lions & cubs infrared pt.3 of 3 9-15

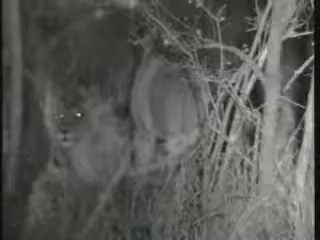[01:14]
She's turning back to the vehicle. She's turning back into the vehicle. Thank you.